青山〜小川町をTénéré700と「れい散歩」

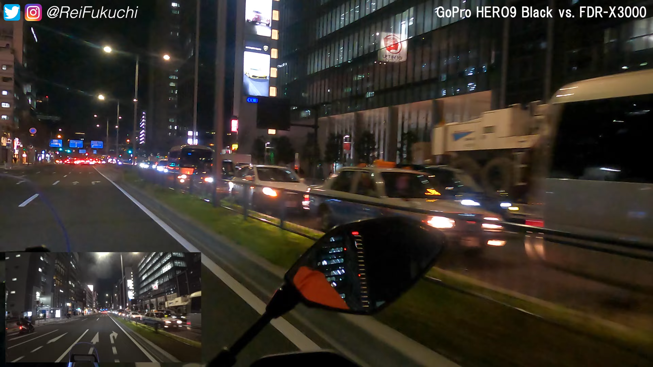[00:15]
とりあえず一路公共方面に向かっていきましょう道がちょっと空きましたねさっきから4,50分も経ってるか経ってないかぐらいなんですけど
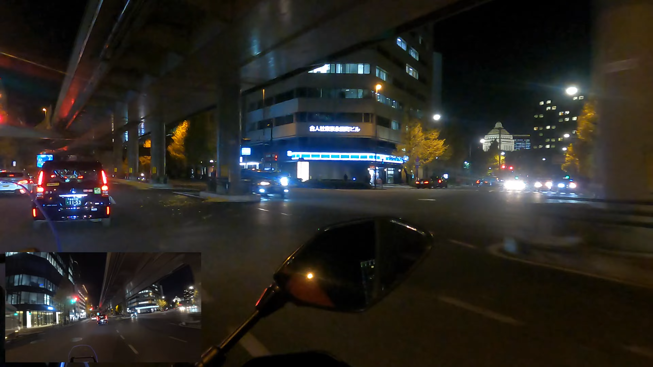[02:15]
それができないとなるとえらいなんかね季節感飛んじゃいますよねこれどっちから行こうかなこの先左曲がっても右曲がっても結果あんまり変わんない方向なんだよないつもここ走る時に悩むんだよなGoogle先生わりかし左進めてくるからちょっと左行ってみる
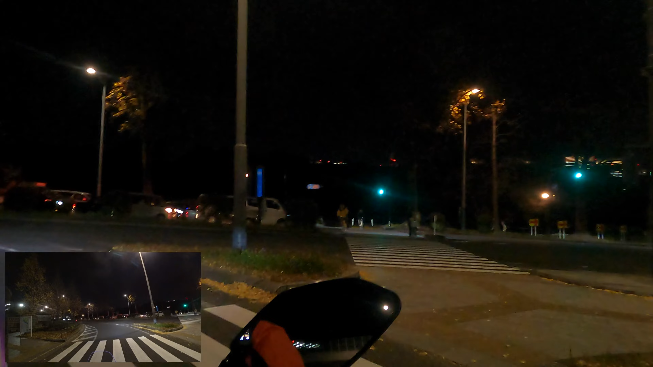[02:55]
歩道止まる行く自転車がすごいとこから出てくるダメだ甘いでこっち普段下方面こっちから行こうかな
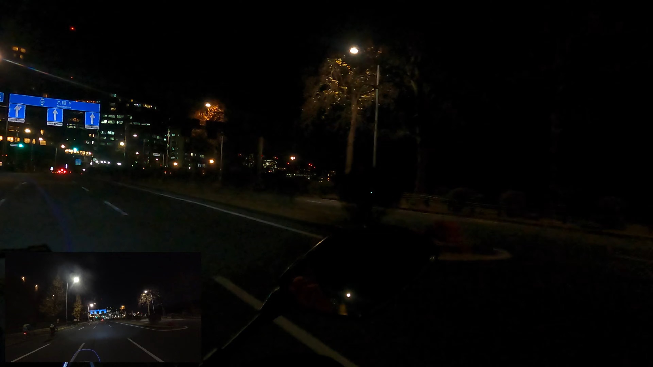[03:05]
もうガラガラ真っ暗これだけ暗いとどうですかねGoProとかFDRとかなんかそんな高性能アクションカムを持ってしても何もなければ何もないからな編集ソフト取り込んで見てみるのが楽しみですさあ東京FMの前を通過していきましょう
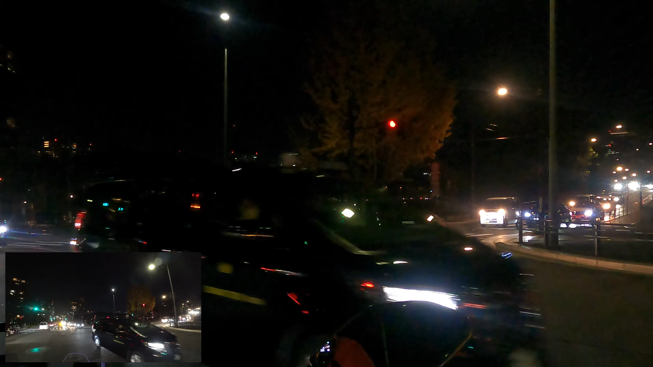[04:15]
当たり前ですけどA地点B地点近くなるんですよ当たり前ですけどだけど混んでるとA地点B地点がめちゃくちゃ遠くなるんですよね今の時間では乗らなくて正解でしたねやばかったさてさてこのマニアックなルートここもね昼間は綺麗なんですよね
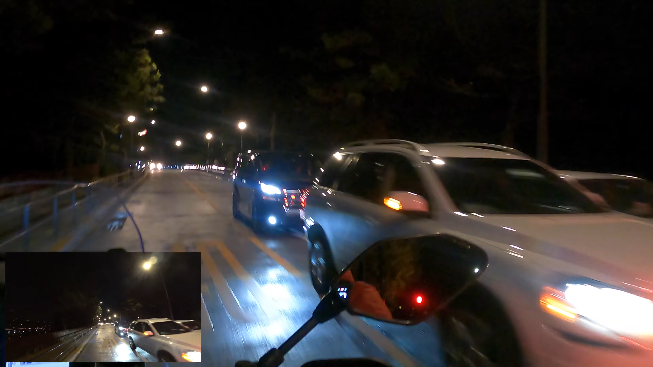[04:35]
この時間帯この街灯もちょっと古めかしくて雰囲気出てませんか
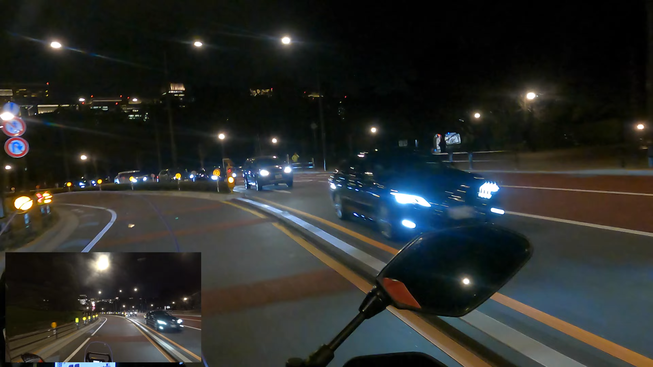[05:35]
ここのルートもねなかなかなこの気持ちいいバイク寝かせていけるとこなんですよねゆっくり寝かせてマンホール避けてマンホールもう一発避けてもう一発避けてマンホール必ずライン上にある説ありますよねえーとどうしようかな左行こうかな左行こうお信号赤だニュートラルの自動運転
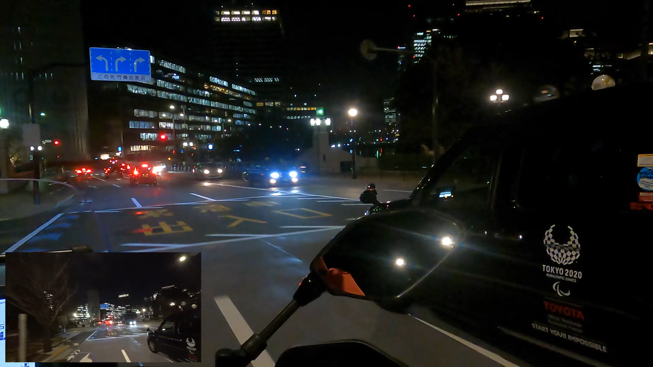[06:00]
リアブレーキスーッとかけてフロントのピッチングをいかに少なくして止められるかゲームギューッと最後かけてお!ちょっとスッとこのメーターがグッと上がったけど最小限に抑えられたんじゃないですか信号待ち結構こうやって遊べるんですよね
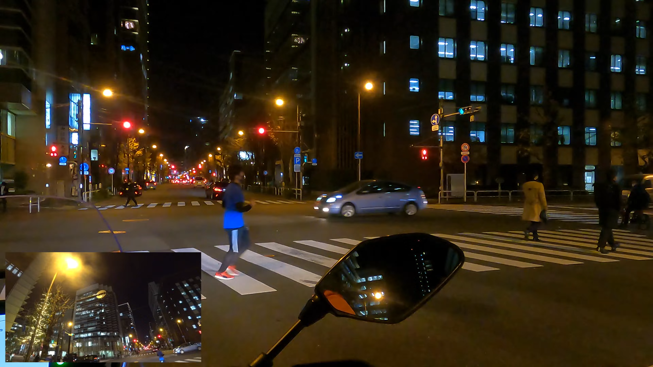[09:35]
なんかまだこのスタジオに来る途中のデータまだパソコン取り込んでなくて見てないからわからないんですけど今このGoPro HERO9が水平維持モードで撮ってるので自分が傾いても水平である程度いてくれてでヘルメットカメラこうやってね右に左に上に振れるのでもしかしてこれ煮かめ耐性便利かな